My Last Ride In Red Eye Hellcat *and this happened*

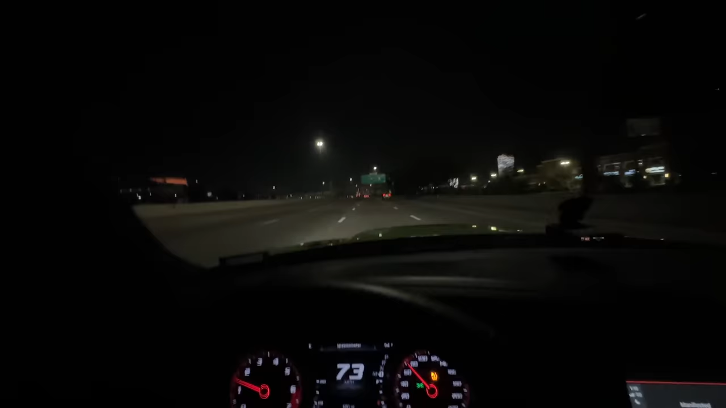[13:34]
Why are them cars going so fast? They flying.
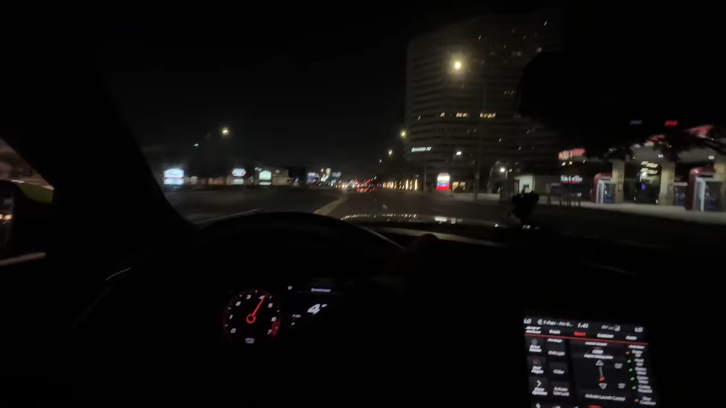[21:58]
This shit go crazy. This shit go crazy, man. Hey, Hellcat coming out. We're starting making a tight, crazy noise.
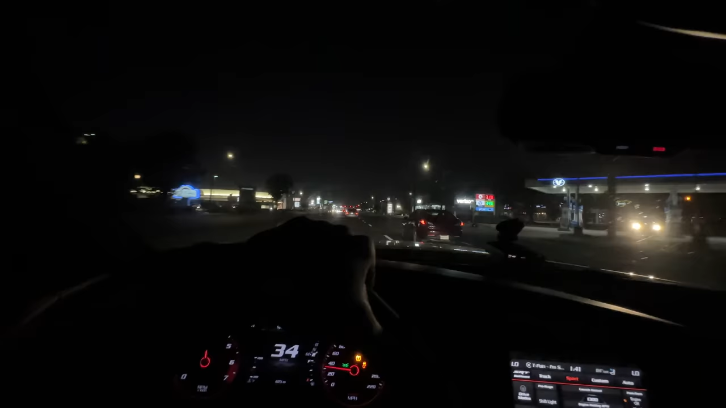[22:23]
That shit crazy. We're gonna turn out west. We're gonna turn out here and see what's going on at Prospect. See what's going on at Prospect, man. Okay, baby.
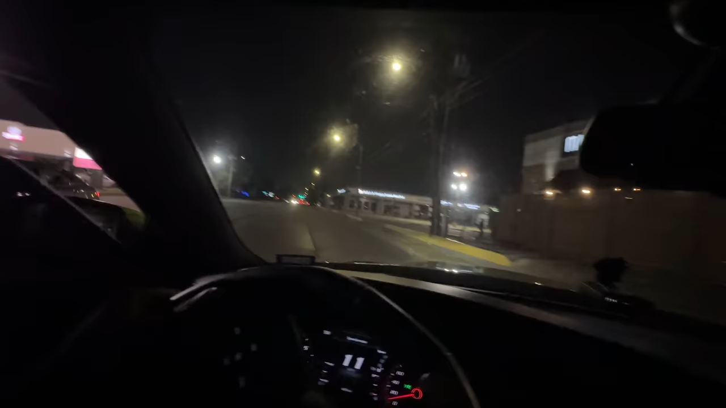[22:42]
Gotta be careful with that bump ass road. They got Nomad over there. Nomad got a little crowd. Damn, 12 over there, bitch. They got somebody hemmed up over there. I wanna go over there. We just gonna go on anyway. Oh, baby, I need you on the camera for real quick. You gotta hold that camera though, baby. You gotta be ready to hold that camera now. This is not what I wanted to come do.
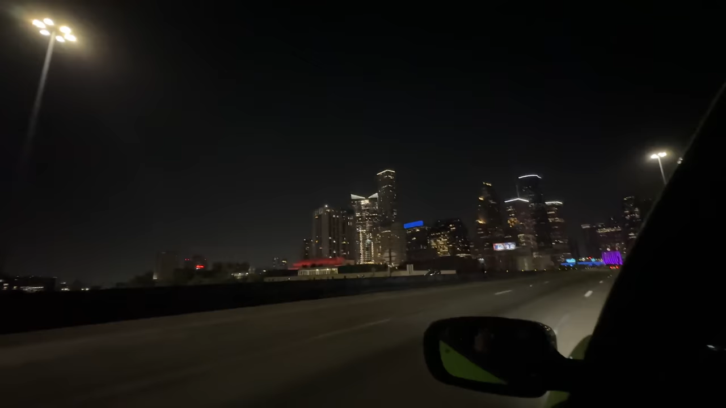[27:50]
So, here, okay, coming through Houston. I can really stop right here and take a picture of this car in the middle of the road. No cap, y'all. That's crazy. Man, you down? I bet you won't. I'm going to stop the car, get out, take a picture in the middle of the road, like right here with that shit back there. No cars coming. Nah, man, you. We ain't going to do that. I want to try something, but.
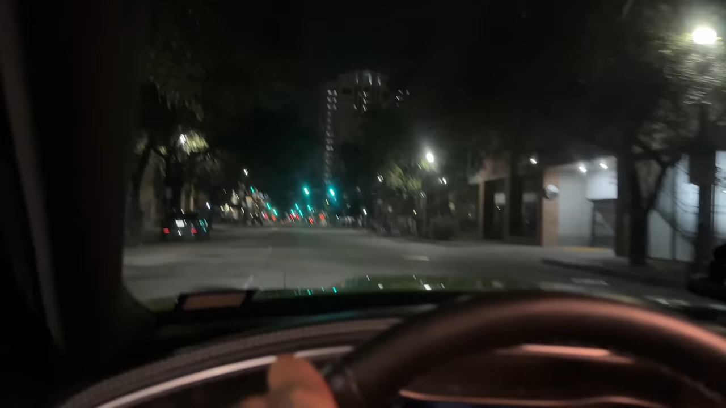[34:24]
Like, we got to find somewhere I can park at, babe. I'm telling y'all. Hello, we got one way right here. So check this out. Okay. We got a one way right here. Ooh. You know, I'm going to get like a fire. Oh, look what he doing. He took the pictures already? Oh, that nigga, I'm a damn homie, man.